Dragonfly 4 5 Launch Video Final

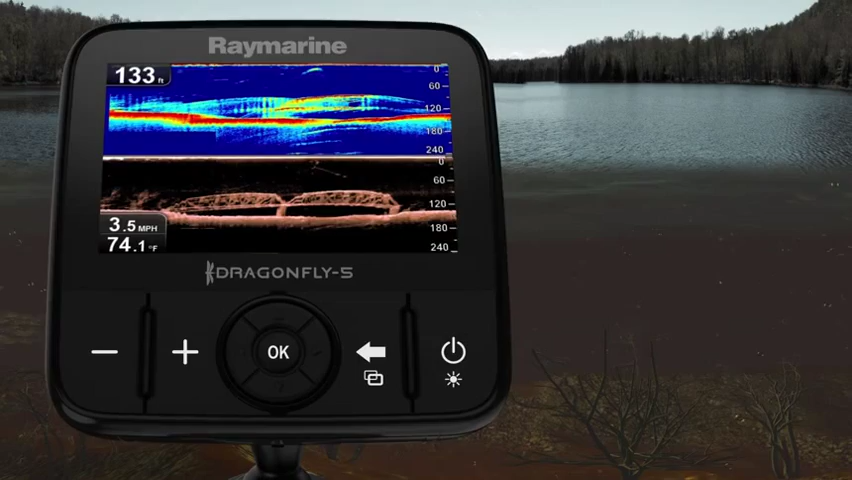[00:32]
On screen: depth 133 ft, water 74.1°F, speed 3.5 mph
With more sonar pulse entering the water, Dragonfly can see underwater objects with photo-like clarity and pinpoint fish with incredible accuracy.
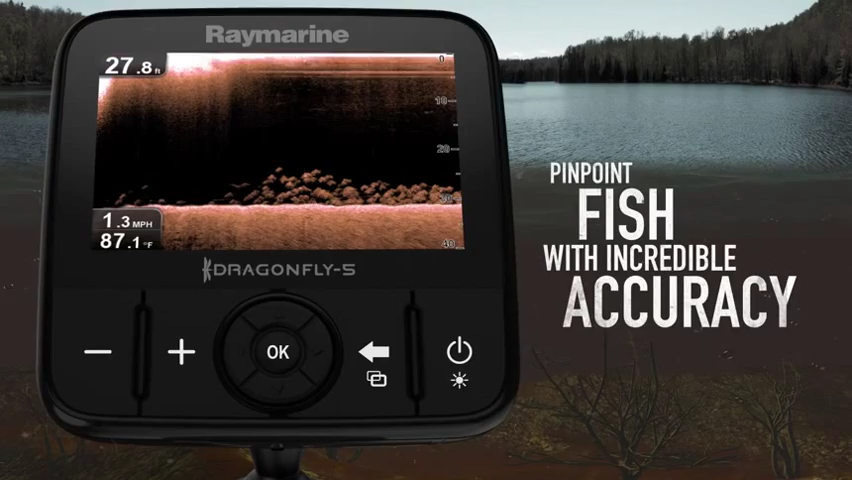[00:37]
On screen: depth 27.8 ft, water 87.1°F
And amazing sonar imagery is just the beginning.
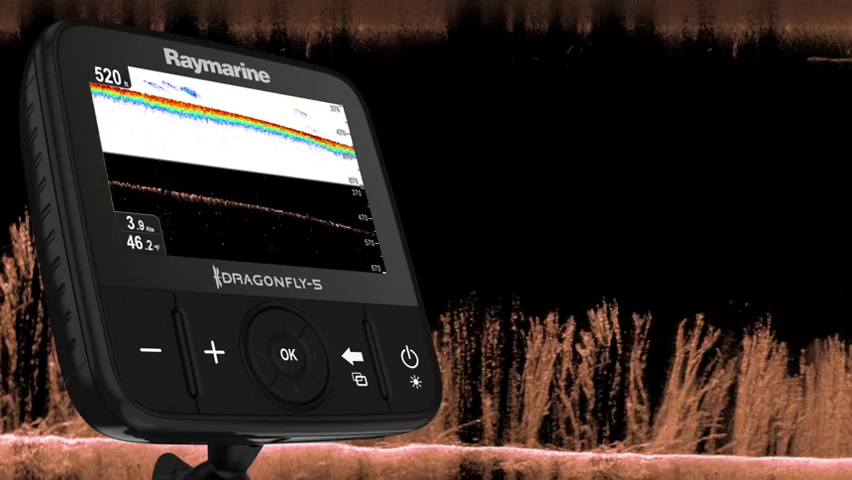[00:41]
On screen: water 46.2°F
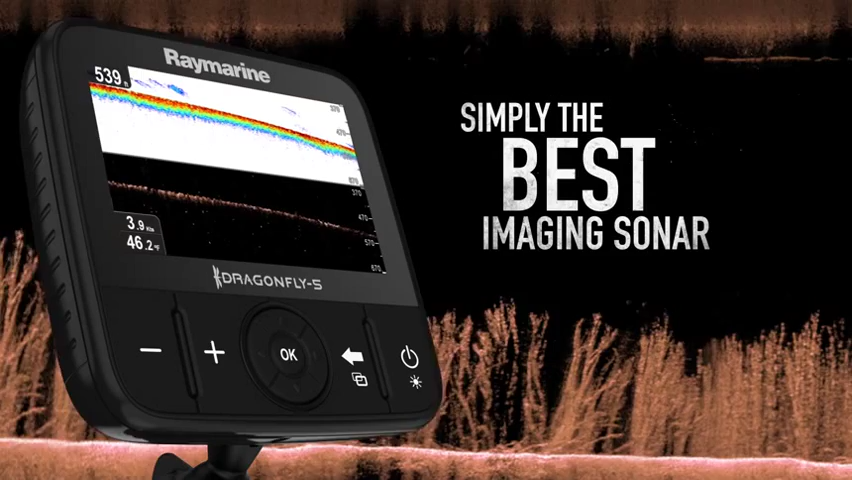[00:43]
Dragonfly surpasses ordinary imaging sonars with deep water performance down to 600 feet.
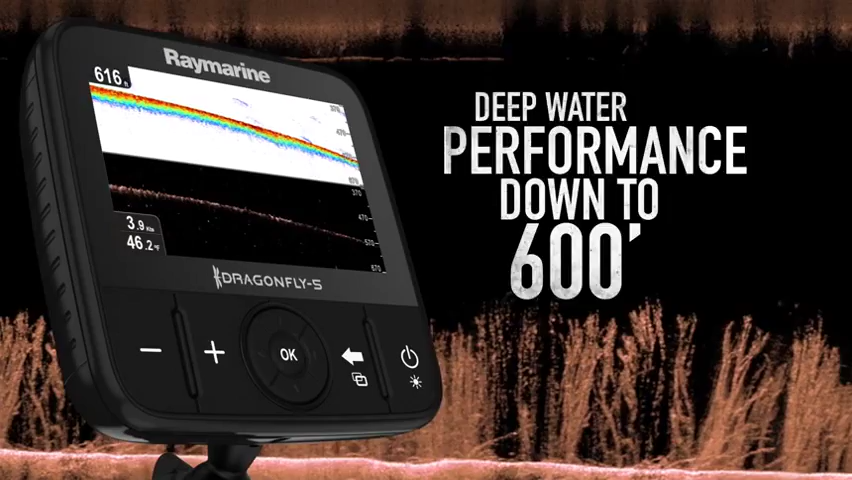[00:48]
Plus Dragonfly's down vision sonar keeps track of the bottom and marks
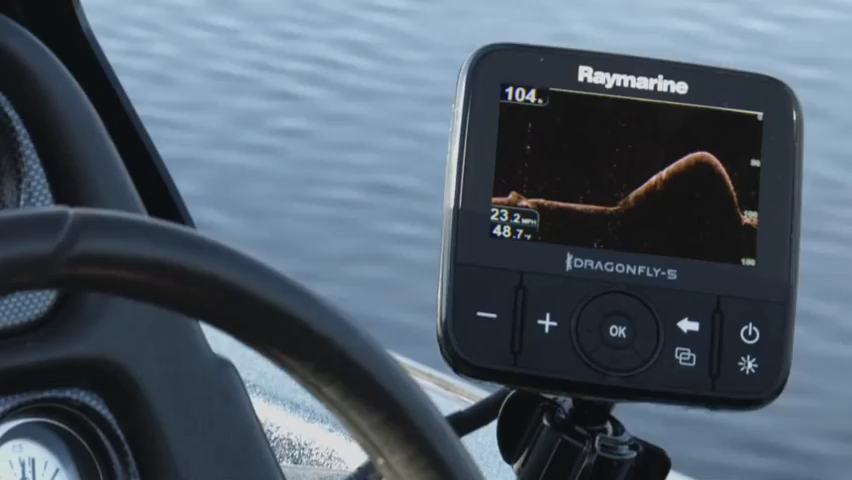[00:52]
fish at high speeds so you always stay dialed into the action below.
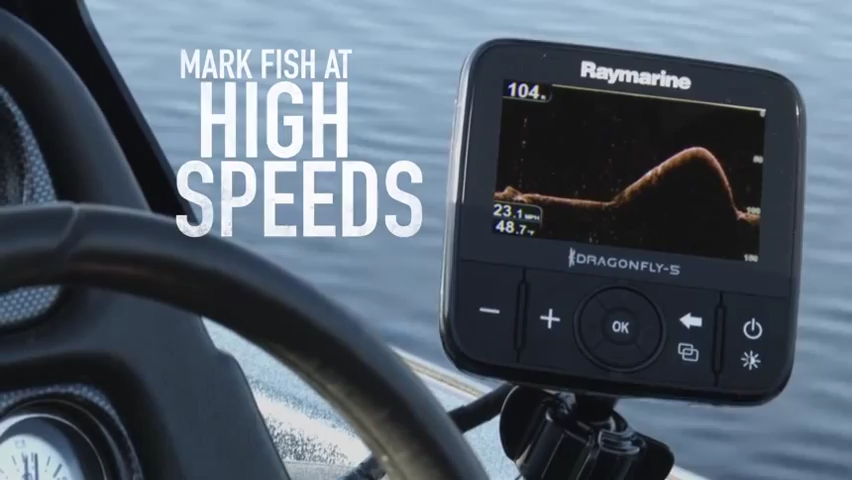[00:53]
On screen: speed 23.1 mph
In blazing sun or driving rain,
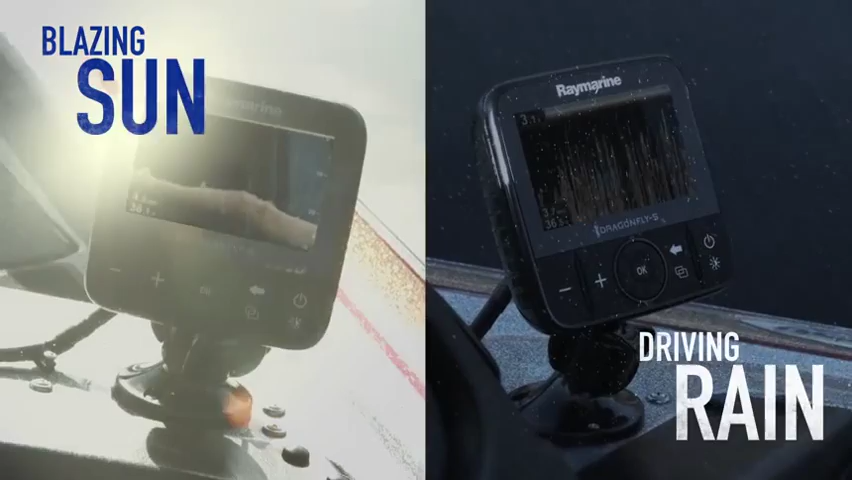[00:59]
Dragonfly's all-weather display is built to tackle the elements.
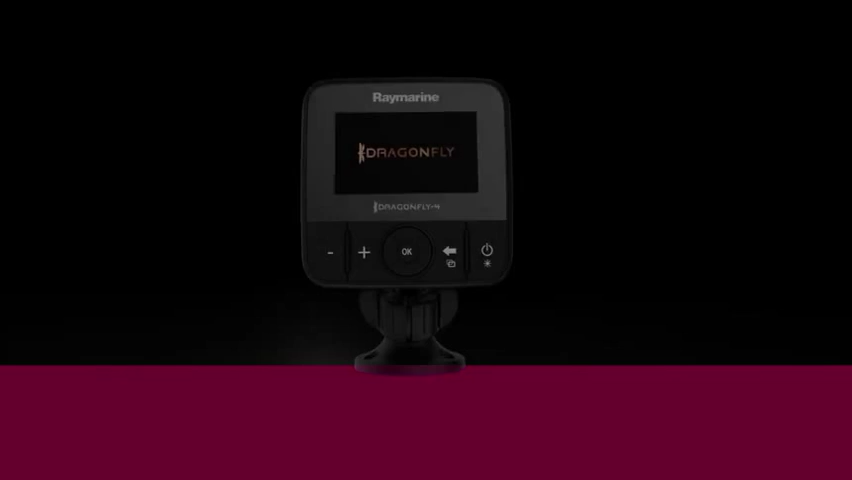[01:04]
Once only available on high-end marine displays, Dragonfly's optically bonded LCD delivers brighter colors,
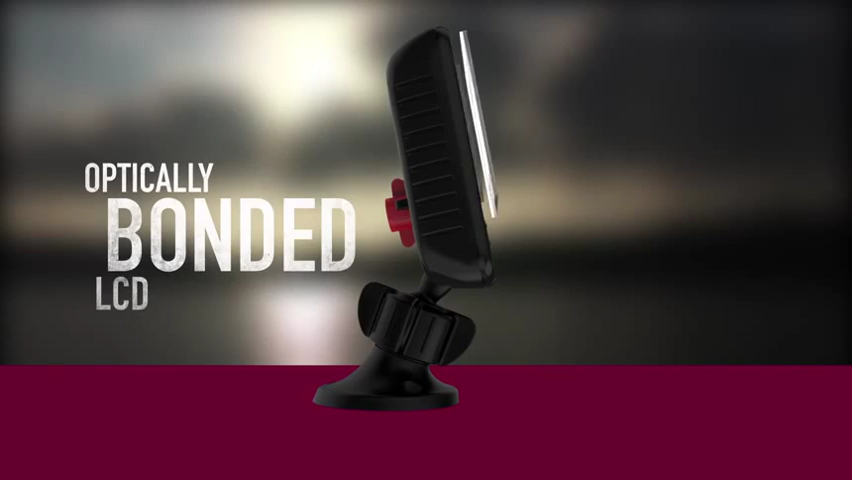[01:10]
sharper contrast, and is guaranteed to never fog up.
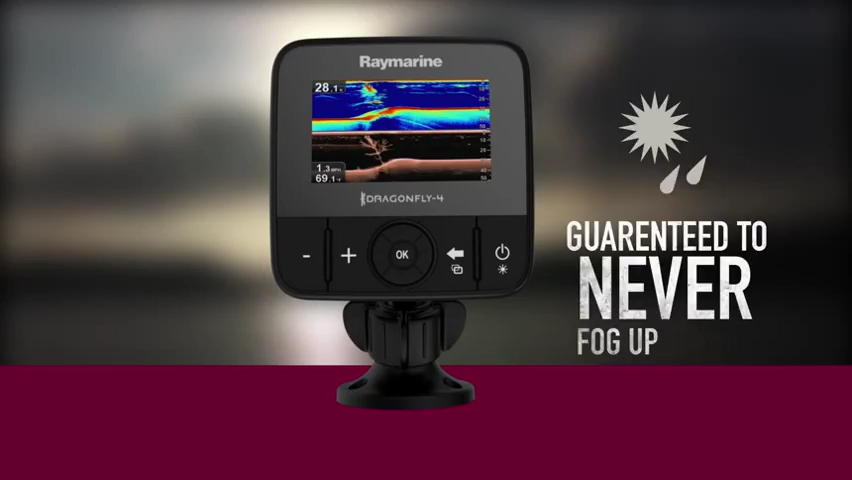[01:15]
With Dragonfly's heavy-duty ball and socket mounting system, it's easy to install your Dragonfly on any surface.
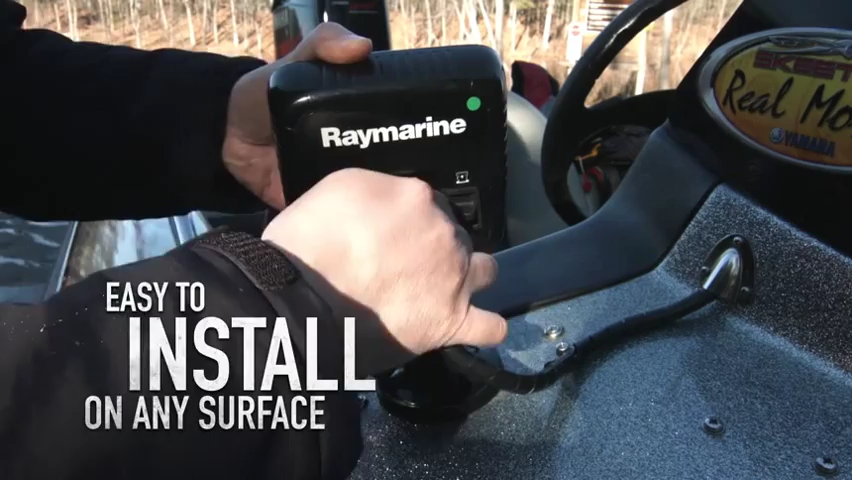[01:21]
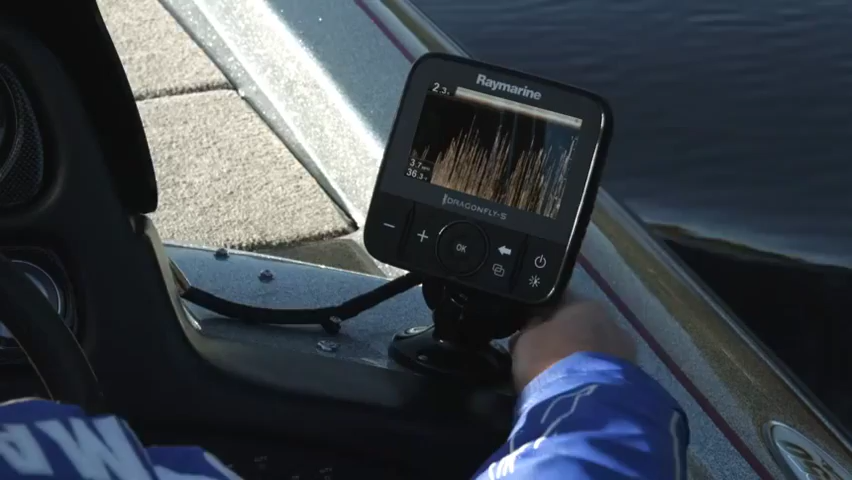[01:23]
Plus the mount is adjustable, making it simple to position your Dragonfly for optimum viewing. Put Dragonfly sonar right in the palm of your hand with the Yfish mobile app.
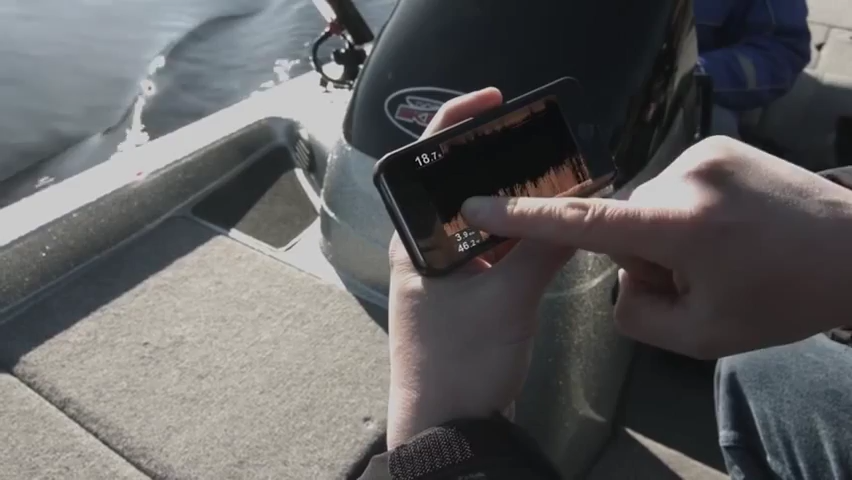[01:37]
Just grab your smartphone or tablet and start streaming sonar from any Dragonfly Pro model.
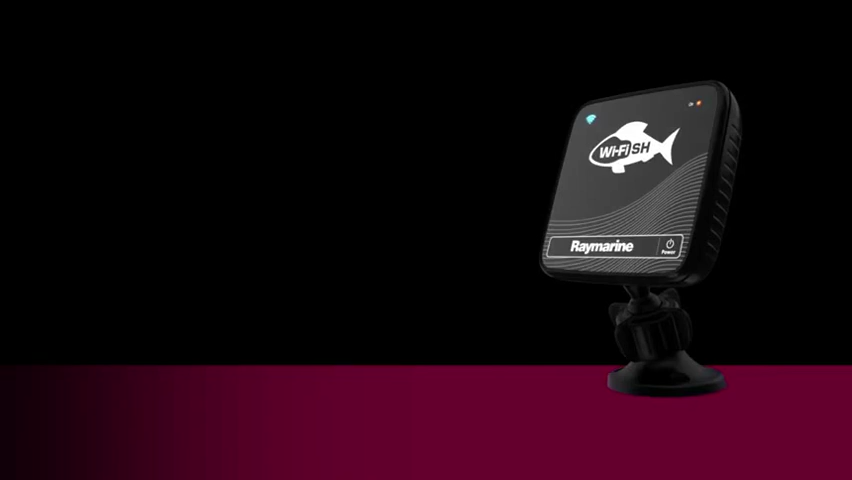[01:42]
Or sync wirelessly with Yfish wireless down vision sonar. A smart little black box, the Yfish wireless sonar is engineered with the same chirp sonar as Dragonfly and works directly with your mobile device using Wi-Fi.
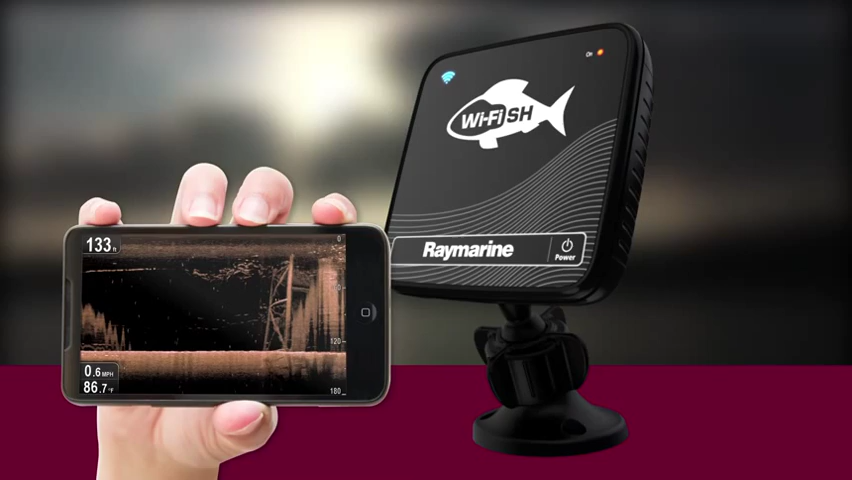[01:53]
On screen: depth 133 ft, water 86.7°F, speed 0.6 mph
Once connected to Dragonfly Pro or Yfish,
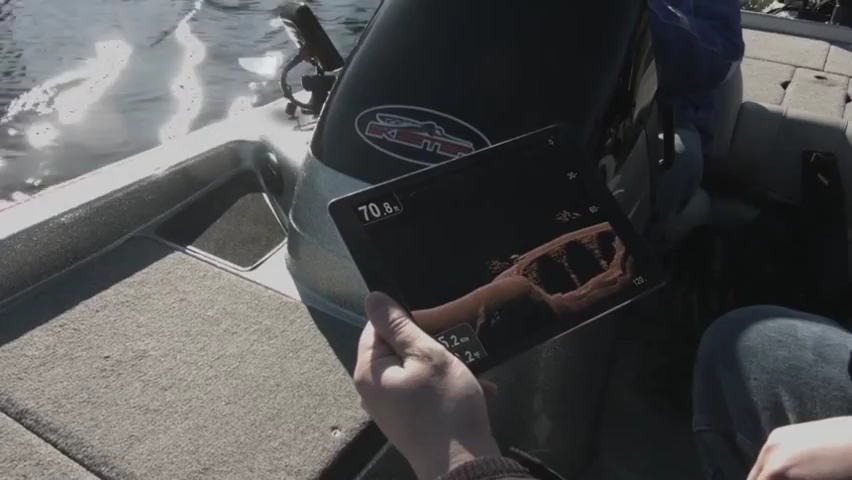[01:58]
you can view, rewind, or pause the sonar right on your tablet or phone.
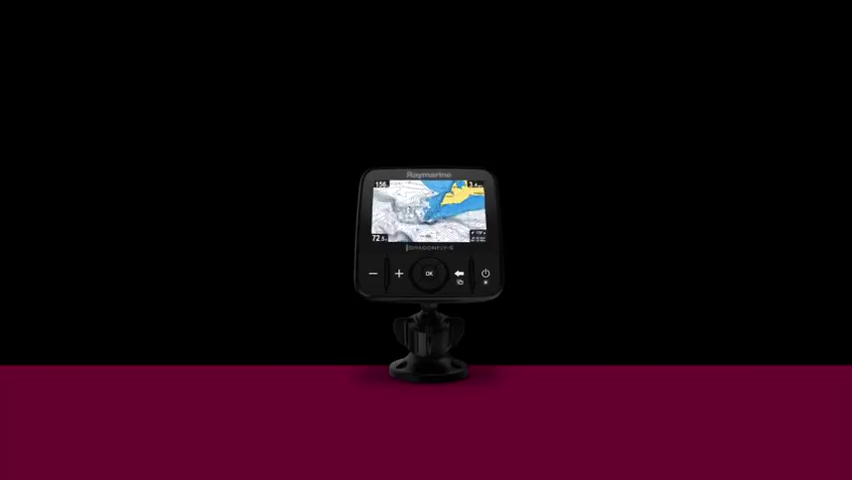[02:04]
Choose a Dragonfly model with GPS built-in to navigate to your favorite fishing spots using your choice of detailed maps from CMAP by Jeppesen, Navionics, or choose Raymarine's own lighthouse charts.
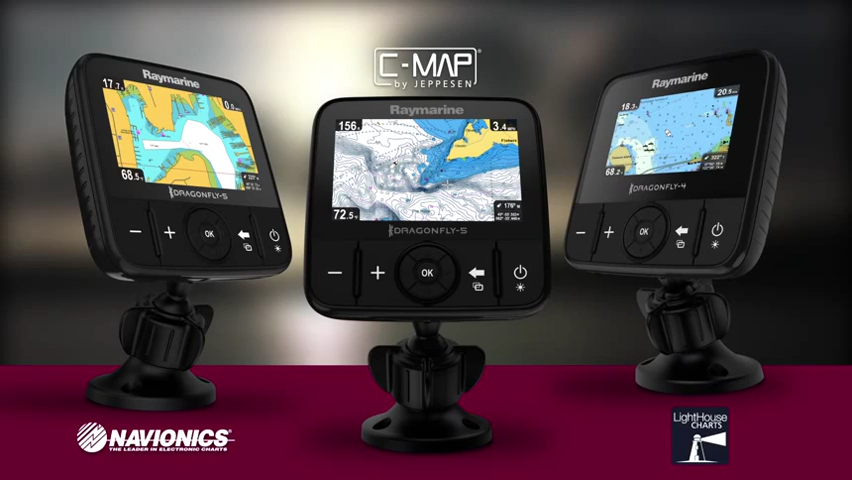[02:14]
With Dragonfly's high fidelity chirp down vision, super bright displays,
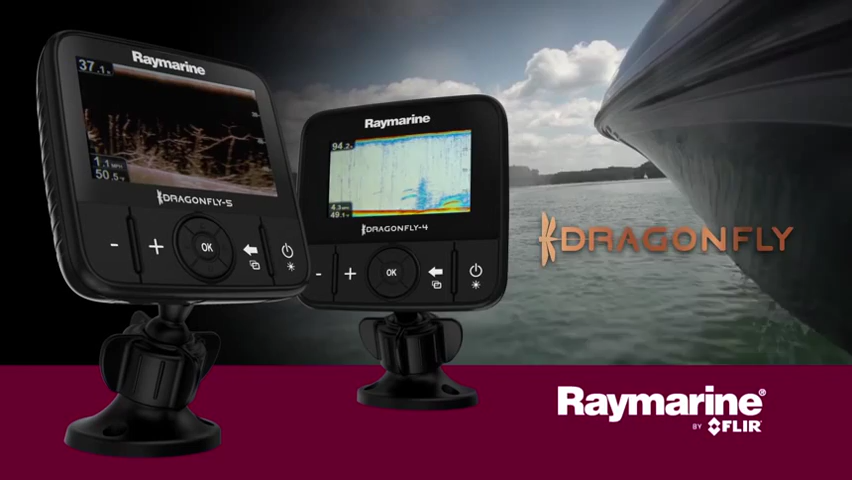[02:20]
and smartphone integration, you will never look at fishing the same way again.
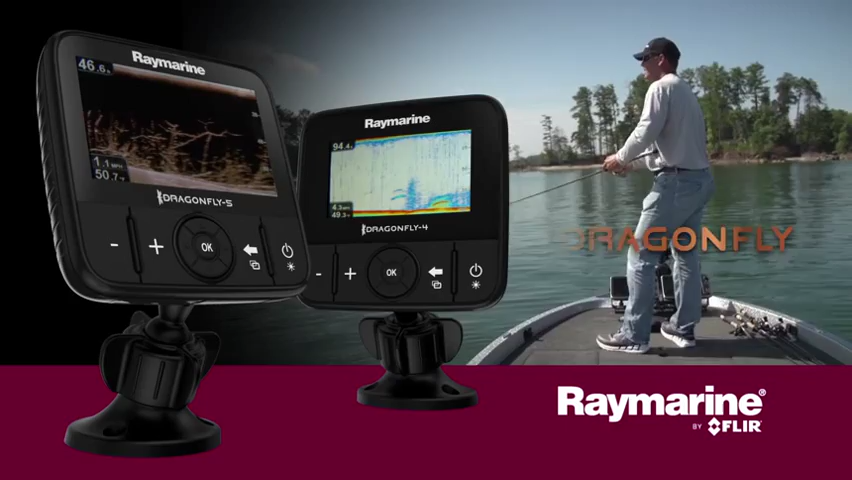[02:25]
So don't just go fishing, go hunting underwater with Dragonfly from Raymarine.